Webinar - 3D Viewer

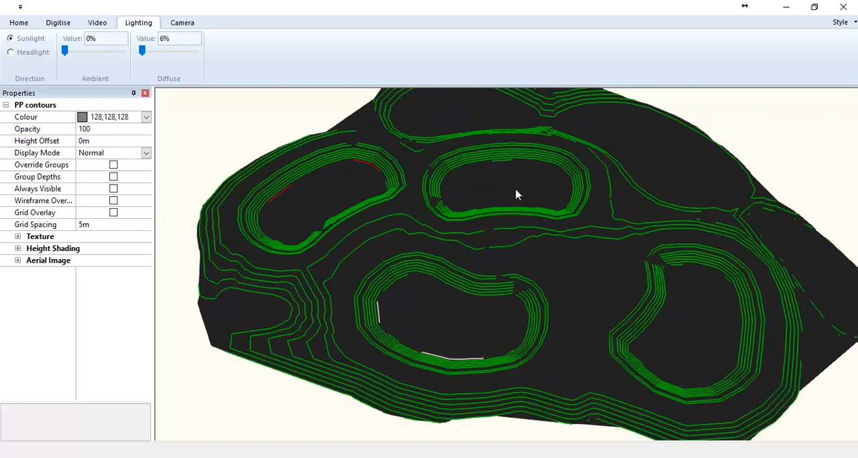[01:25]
So what I'm going to do is quickly just switch back to the first tab and untick strings.
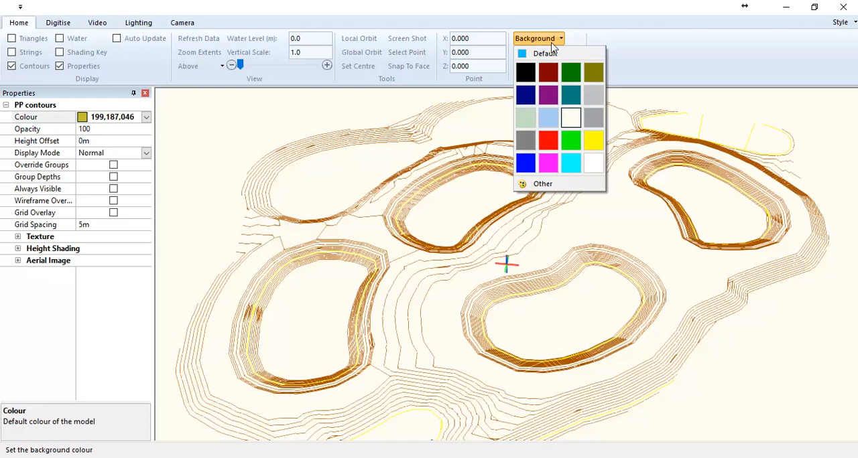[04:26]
Again, to give it some contrast, if I go to background color, change that to black, again, that might also help highlight the contours a bit more clearly for you.
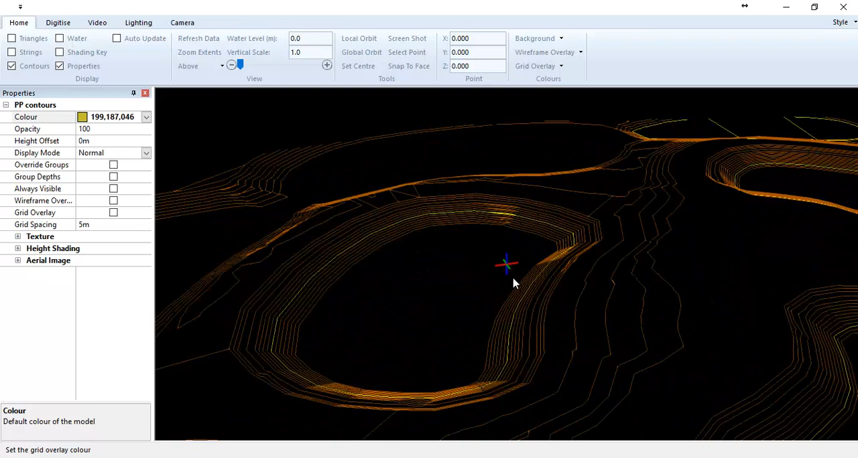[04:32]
Change that back to white, turn the triangles back on.
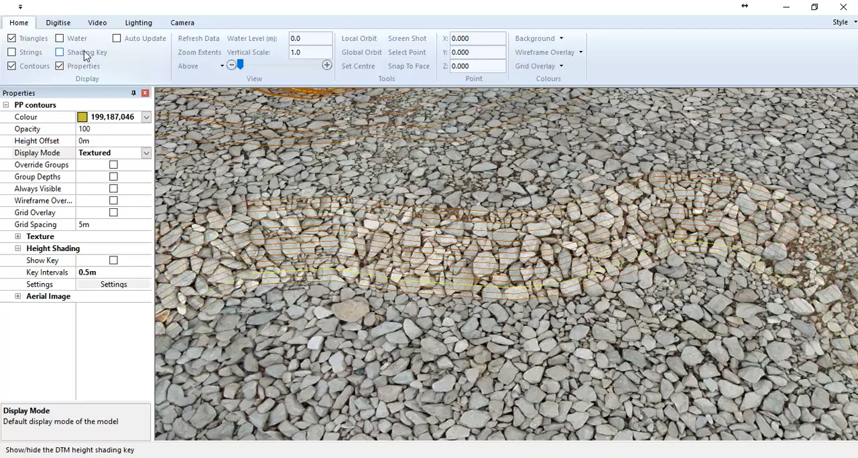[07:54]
These images can be easily found on the internet, but we can't, unfortunately, ship them with the software, because if we did, we'd have copyright issues. So what I'm going to do is, rather than texture the whole thing the same,
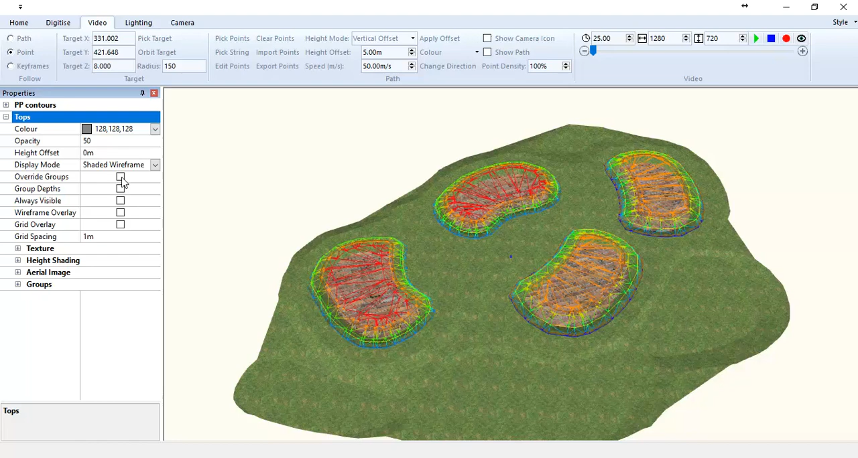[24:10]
So if I expand tops, if I click override group, because I've got some groups in there, and change that to normal,
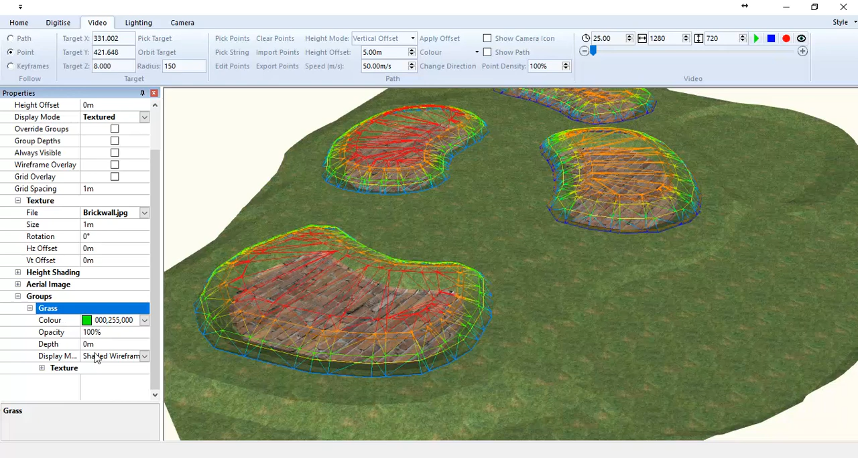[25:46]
So there's a group called grass on this model, and it's been shaded with a wireframe. I put that back to normal. There we go.
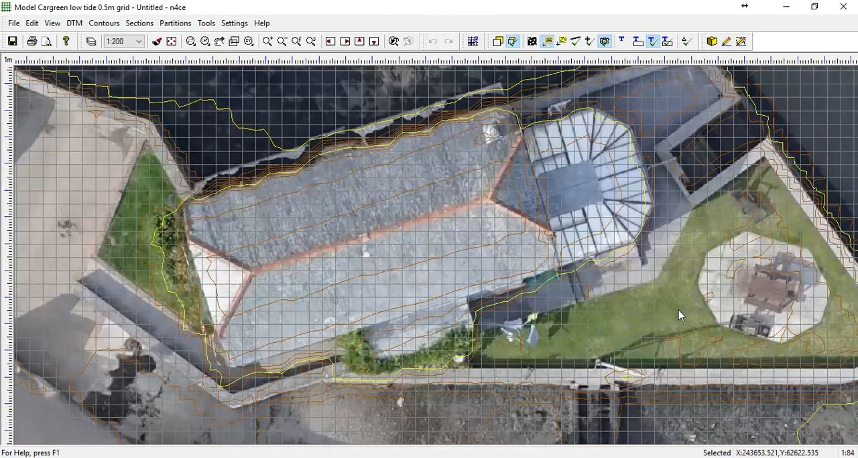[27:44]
If I press Alt F9 and turn off the triangles, you see the grid disappears.
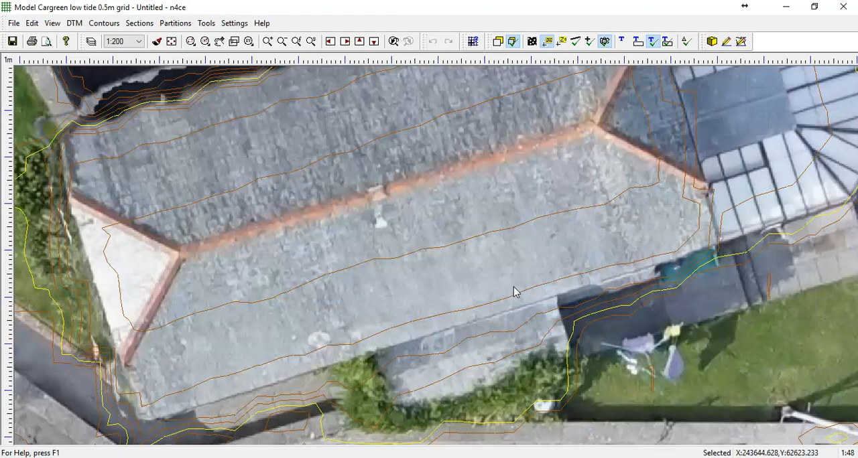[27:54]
Let's try and find an area with a bit more of a contrast. Alt F9, turn on the triangles.
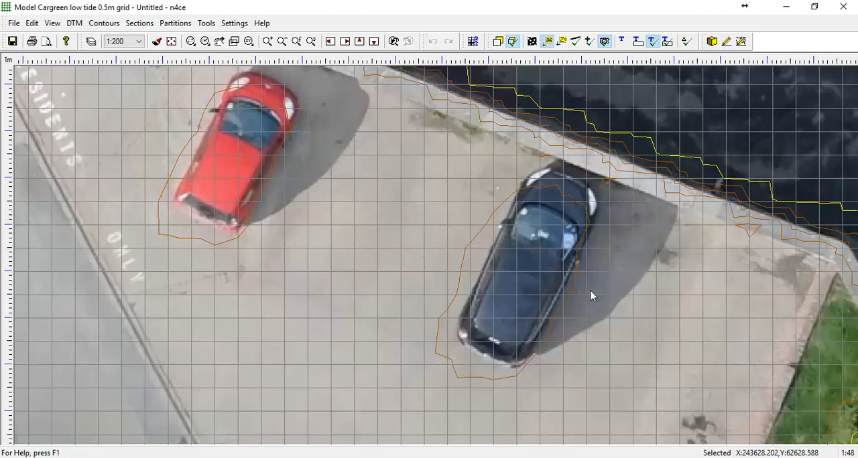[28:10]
and the grid is draped over the point cloud using a piece of software which we ship with Enforce.
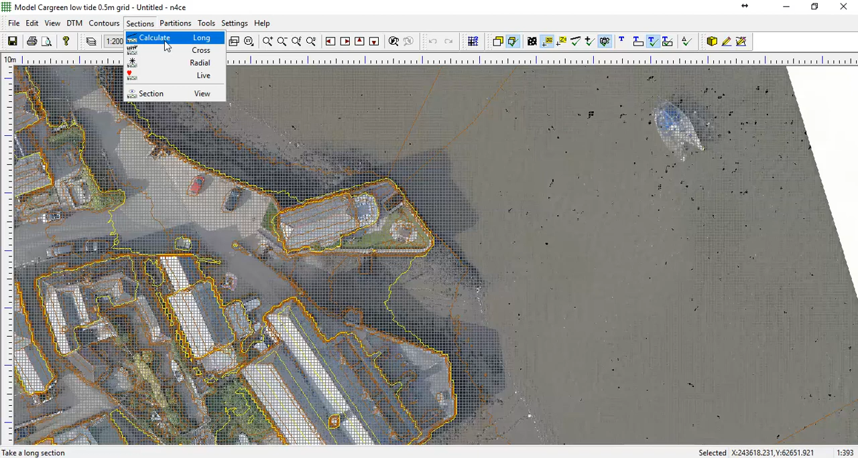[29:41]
Just because it's a grid, though, doesn't mean to say we can't use it for anything else. So if I go calculate along here, I can quickly draw. Right click, and there we go. So that is a section through the LiDAR data.
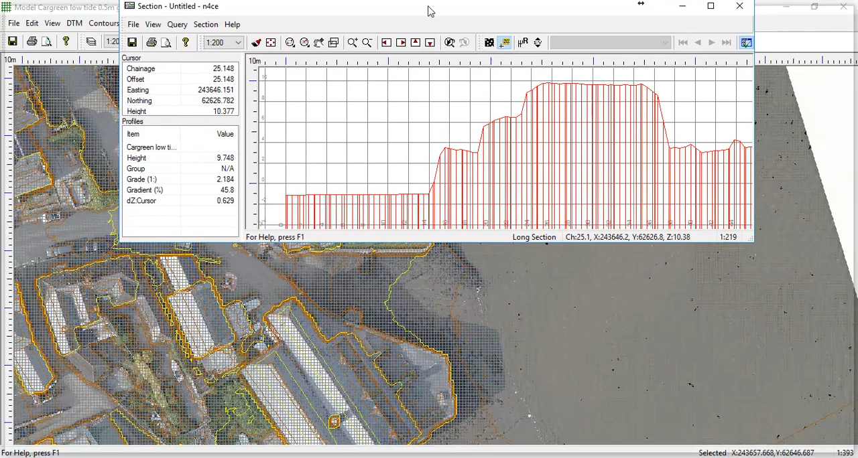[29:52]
Oops, didn't want to do that.
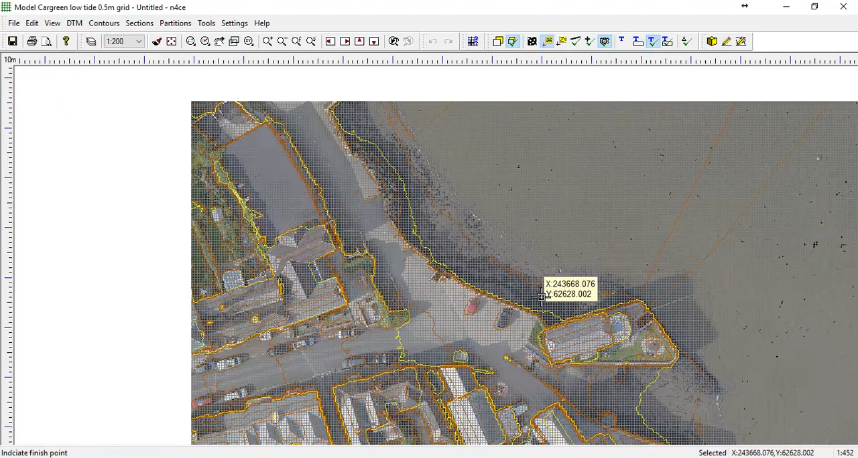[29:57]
clip there. I don't know if you can see it. I'll try and zoom in so you can see it.
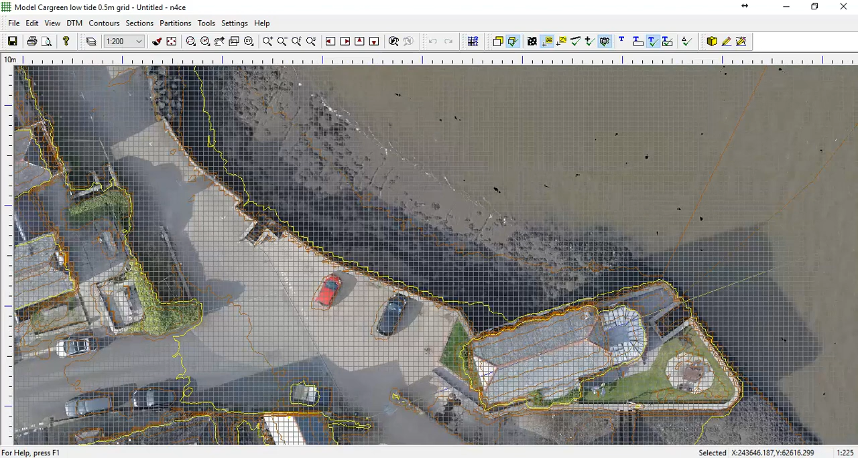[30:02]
But as I move over the data set, it's actually highlighting in the plan view where I'm sectioning it, as you would expect it to.
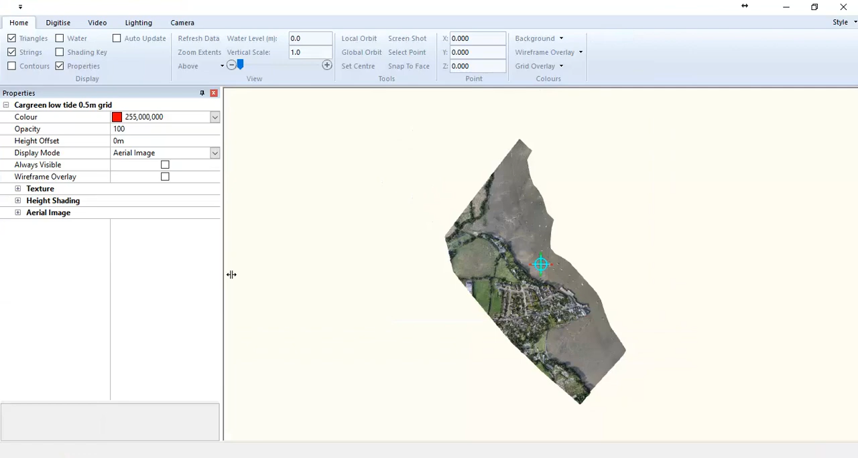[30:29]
lots of small chunks and then dice it over the terrain set.
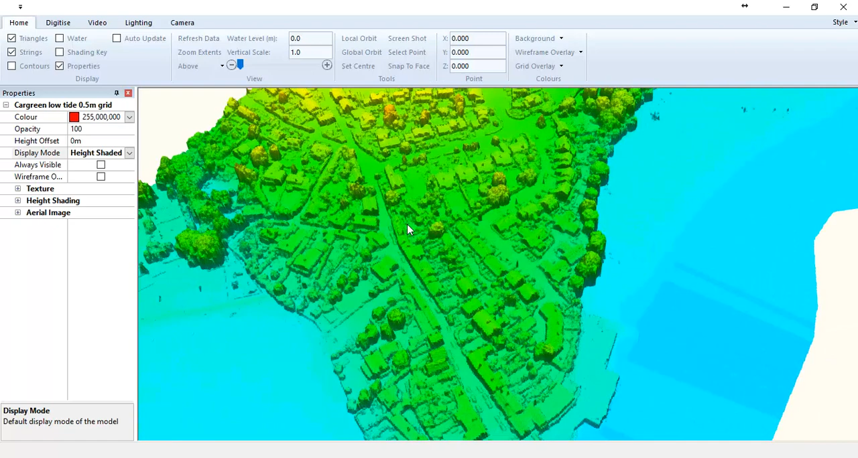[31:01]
If I go to the display mode and set it to aerial image, it will use the ECW file, or the JPEG, or the TIFF that you gave it before.
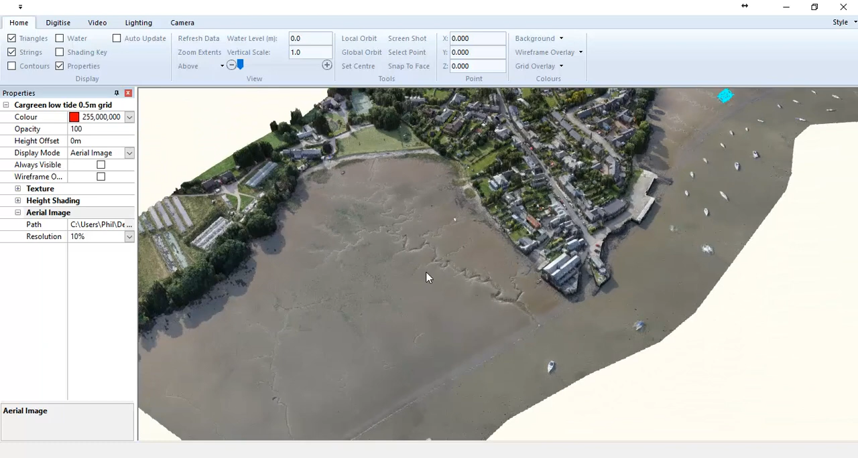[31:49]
So if I zoom out and go up to video, I'm going to click path, because I obviously want to create a path.
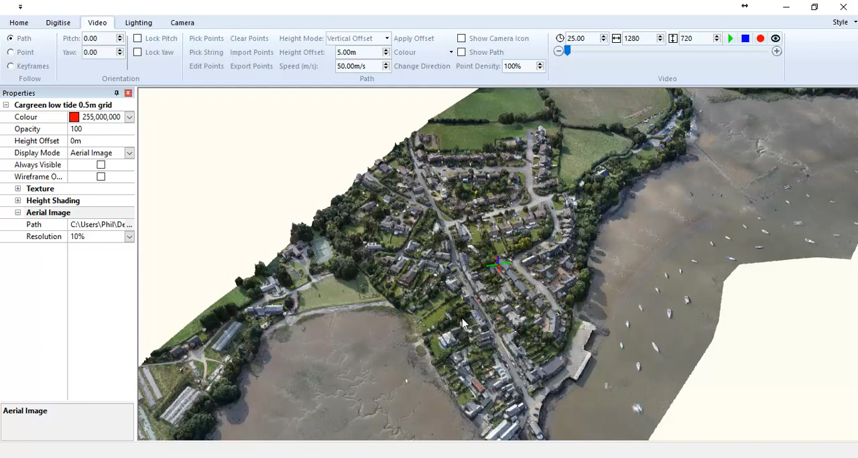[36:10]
Now, as I zoom into the data, it'll actually start to get a bit pixelated.
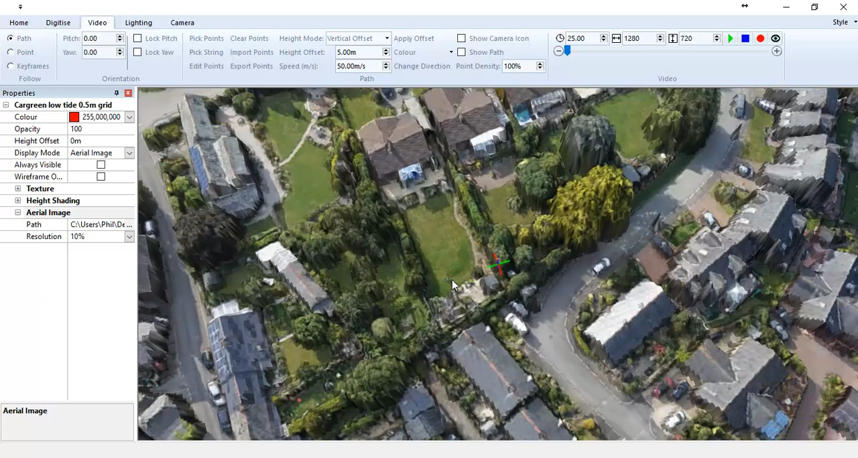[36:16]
I'll just try and find a car somewhere that looks a bit ropey.
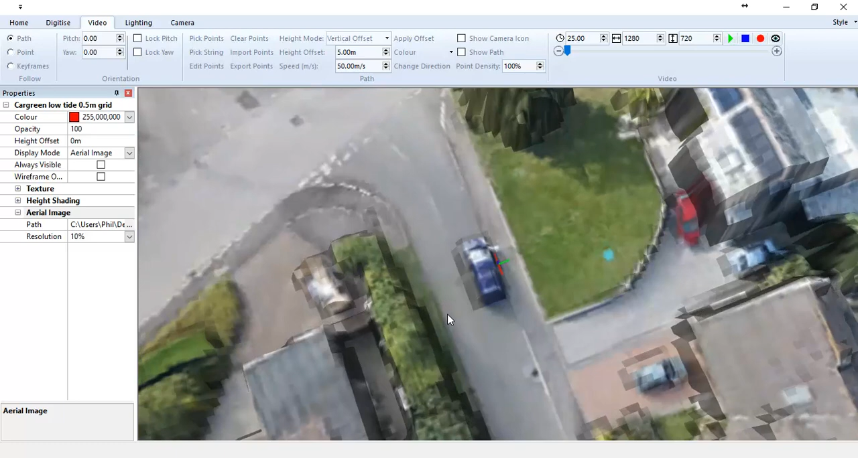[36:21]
There you go, you can see that hopefully. Looks a little bit iffy. That's because the quality of the image I'm using at the moment is only set to 10% of its original quality.
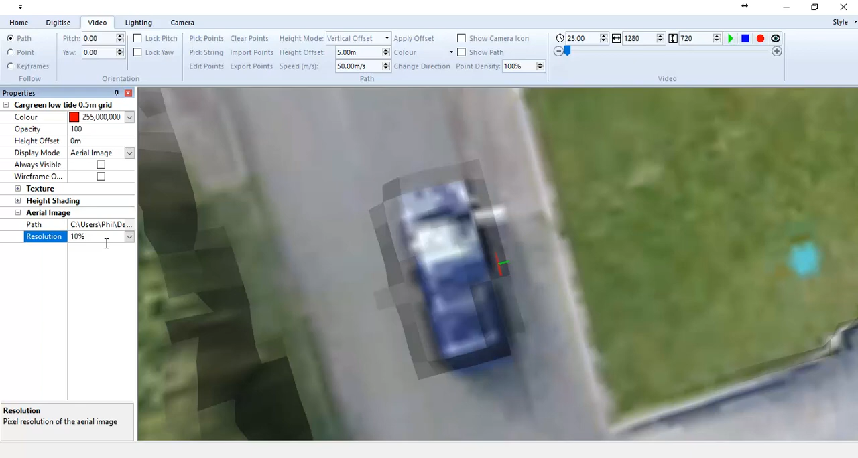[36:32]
If I flick back, let's just see roughly where that is.